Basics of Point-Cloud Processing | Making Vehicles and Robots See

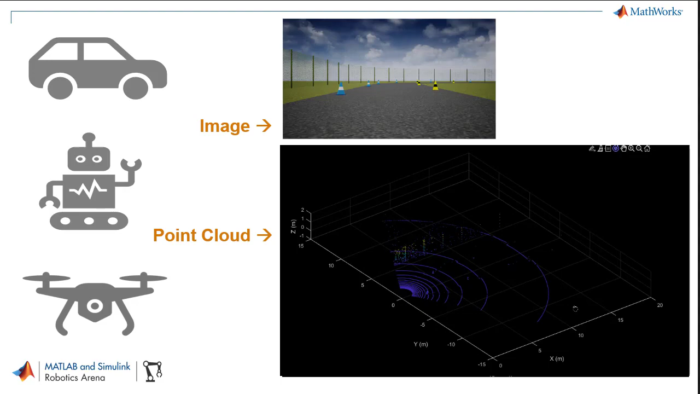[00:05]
since one point cloud usually carries more spatial information than an image.
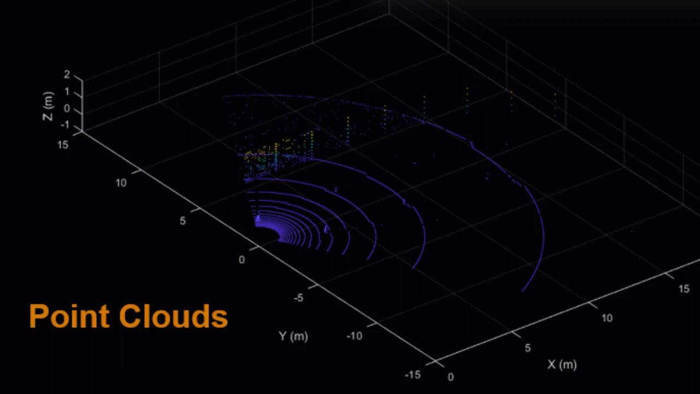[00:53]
To begin with, let us understand what a point cloud is. A point cloud is a set of data points in a 3D space. Each point is represented by the XYZ coordinates, and may also include additional information such as intensity or RGB values.
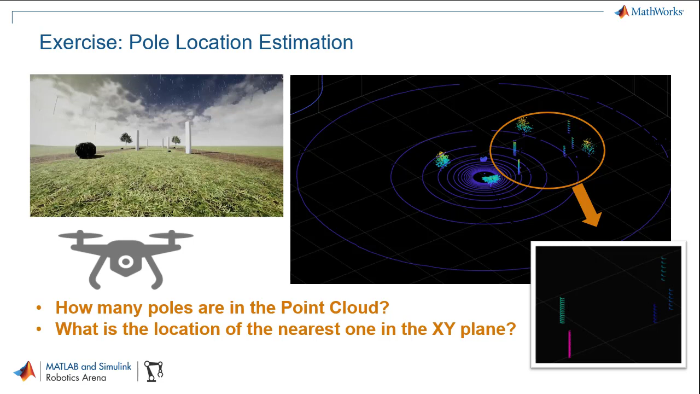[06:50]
please follow the workflow to detect how many poles are in the scenario and the location of the nearest one in the XY plane.